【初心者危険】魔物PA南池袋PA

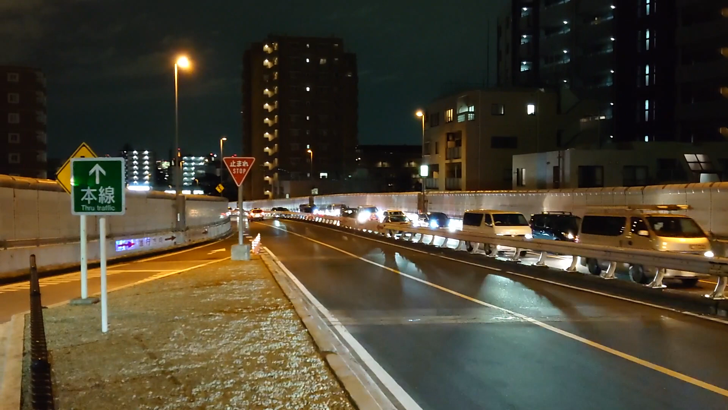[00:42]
制限速度は 60km だが、実際多くのドライバーが80から90km で走り、
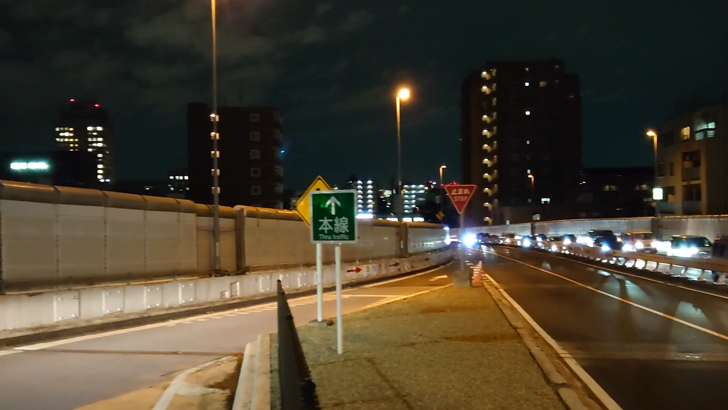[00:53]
合流と走行との相対速度は 80km 前後と非常に危険な合流なのである。 いや、きついよなこれ。
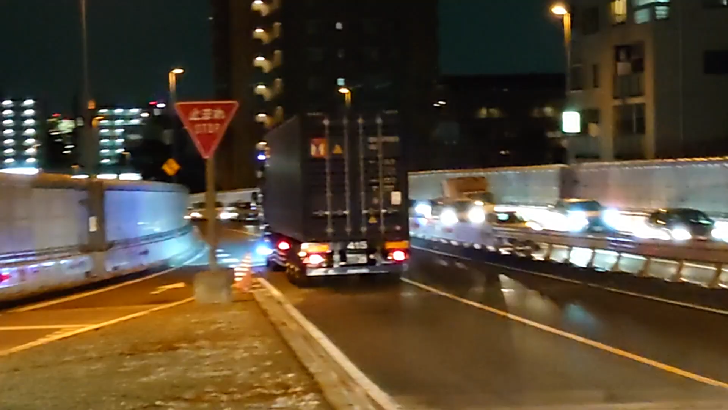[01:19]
はイエローライン、車線変更不可であり、合流してくる車を確認したとしても減速以外の選択肢がないのである。だがこのコーナー、バンクがついていない下り右コーナー、
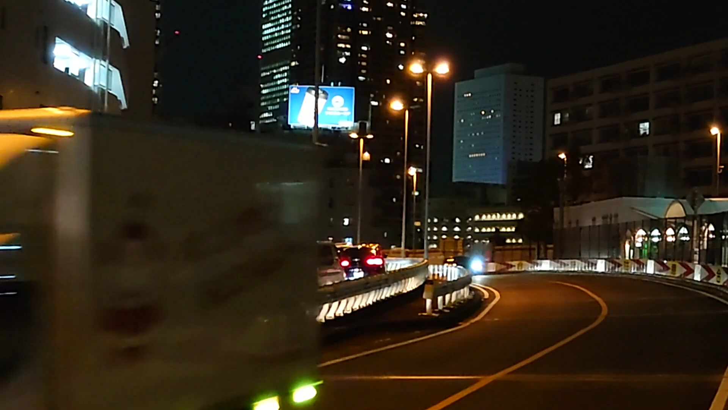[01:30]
トラックなど背が高い車が通ると姿勢を乱しやすく、ブレーキングをするのが逆に危険なのである。1台の勇者が合流に挑む様子です。
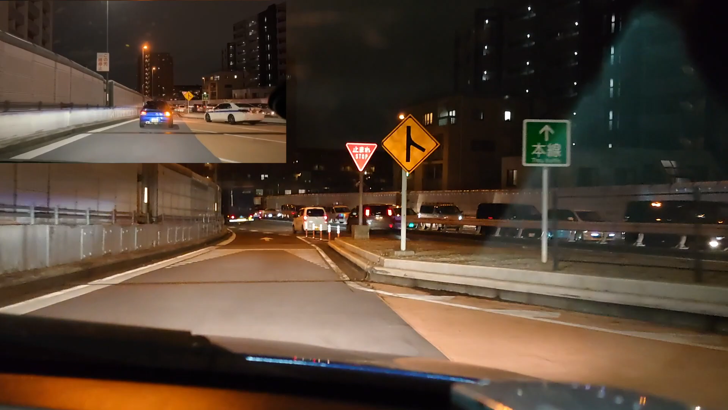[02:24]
見えないね、この位置だ。
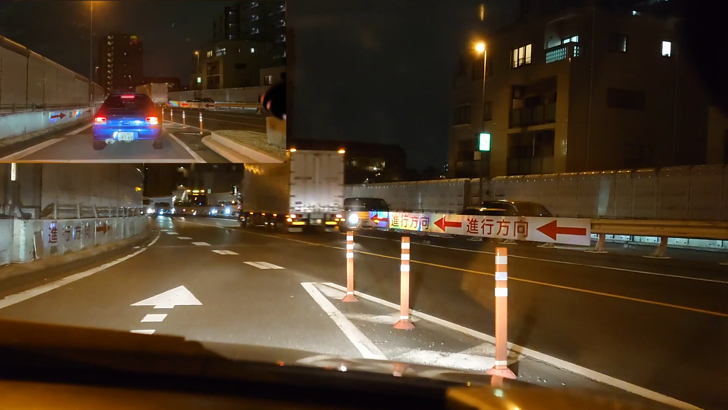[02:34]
停止線の位置では走行車線は一切見えません。 いや、きついね。今だ。 遅インプの全開加速でも本線に飛び出した時点で 40km しか出ません。